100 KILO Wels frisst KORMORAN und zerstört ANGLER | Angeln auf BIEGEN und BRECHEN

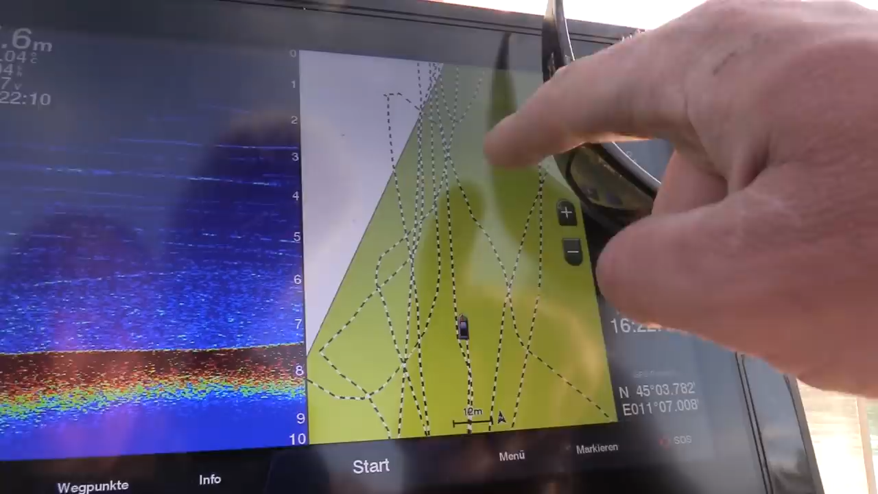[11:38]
Auf den Strecken hier seht ihr die Triftruten meines Bootes in diesem Abschnitt.
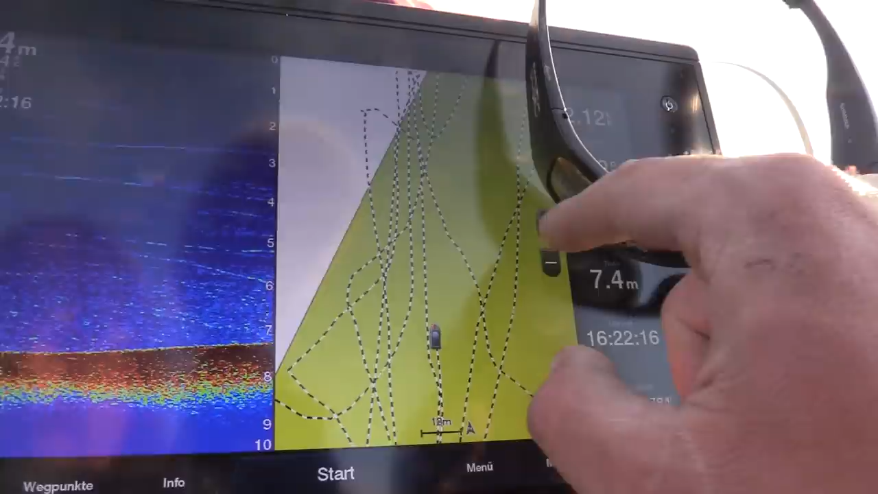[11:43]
Und wir versuchen immer, ich zoome mal ein bisschen rein ins Bild,
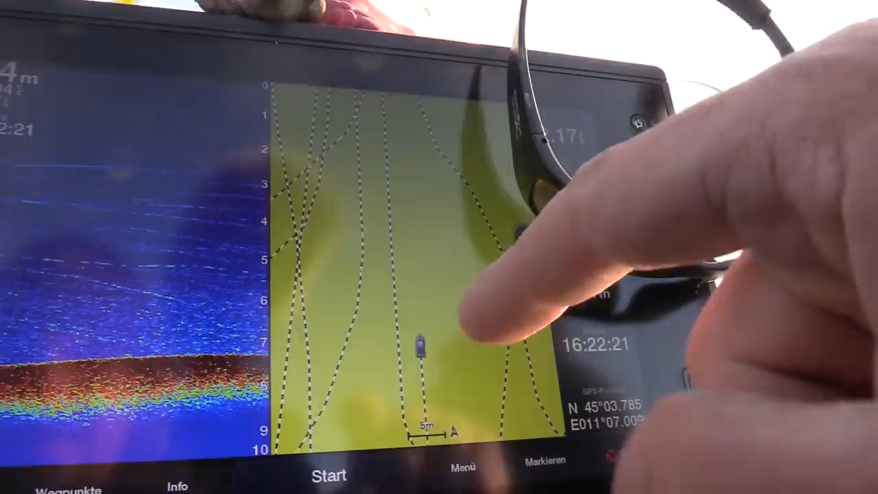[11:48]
die Strecken anders anzusetzen, also nie den gleichen Weg zu driften,
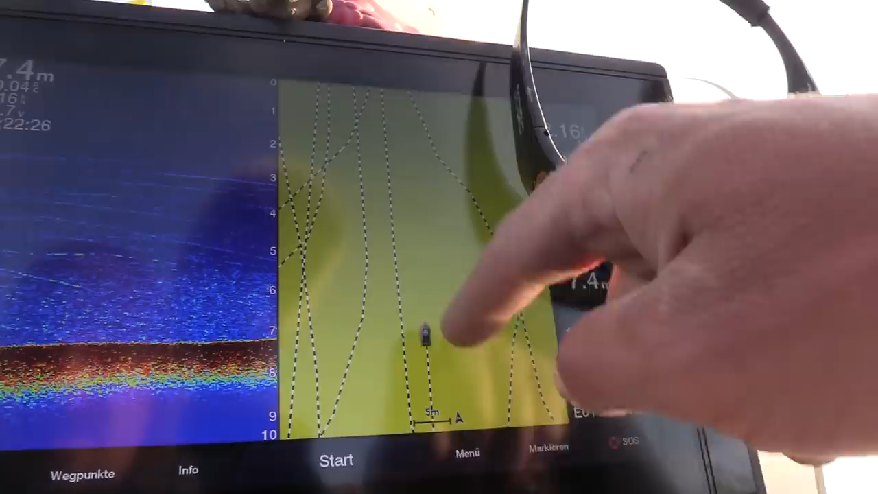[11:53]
sondern immer ein bisschen versetzt, um auf liegende Fische zu treffen und so optimal das Angelareal abzuackern.
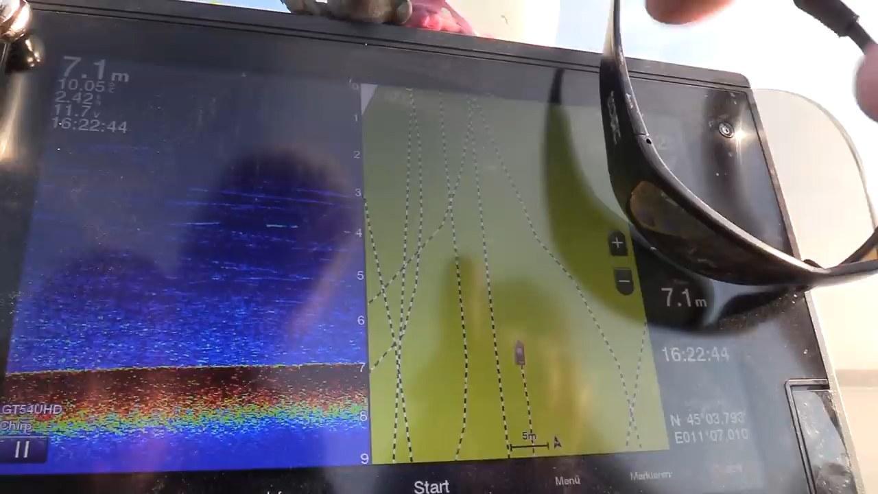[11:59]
On screen: depth 7.1 m
Ja. Wenn ihr ein paar Stunden da vertikal draußen seid,
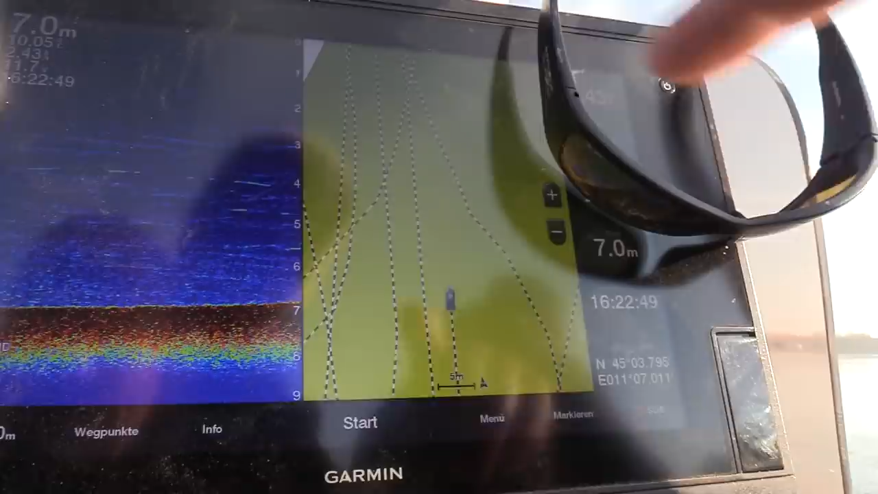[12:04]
On screen: depth 7.0 m
habt ihr abends hier ein richtiges Muster drin.
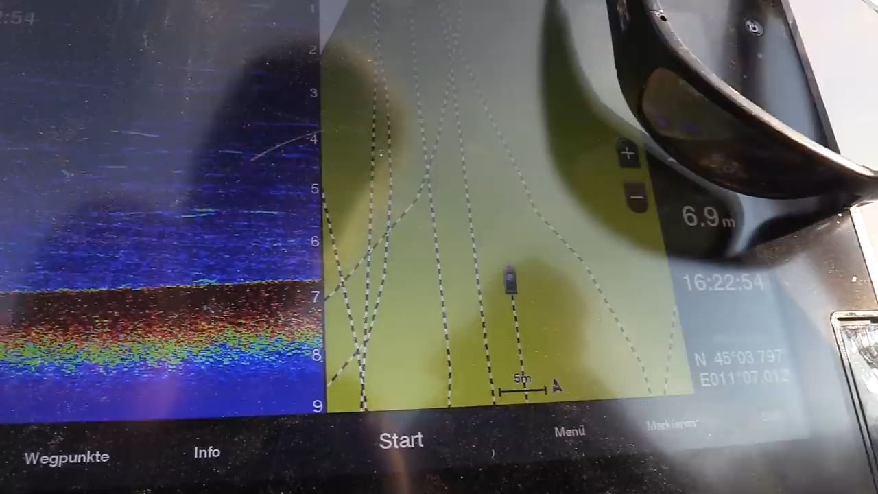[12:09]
On screen: depth 6.9 m
Und wenn ihr euch die Bereiche markiert, wo ein Fisch gebissen hat,
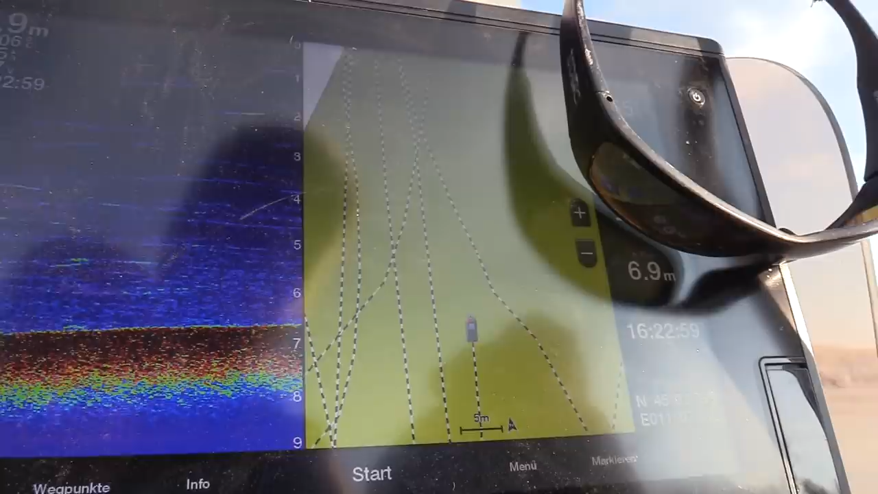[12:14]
On screen: depth 6.9 m
habt ihr auch ganz schnell die heißen Bereiche im Echolot vermerkt und könnt ihr dann am nächsten Tag oder bei eurem nächsten Angeltrip ganz gezielt ansteuern.